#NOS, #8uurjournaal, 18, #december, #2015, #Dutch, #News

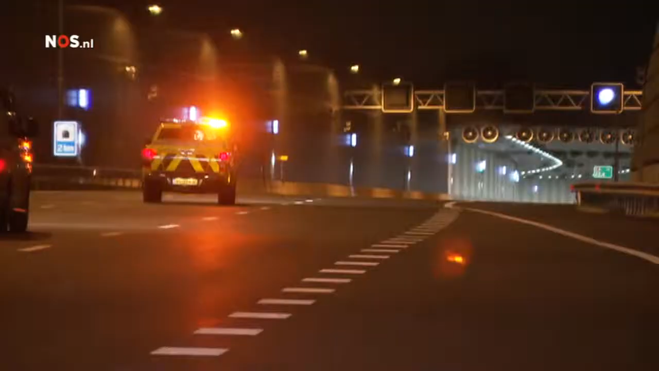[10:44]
Net na de avondspits ging de weg open voor verkeer.